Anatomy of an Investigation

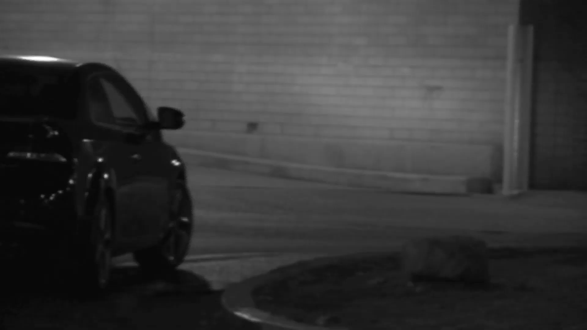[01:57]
that was creeping along the back alley, and its lights were off.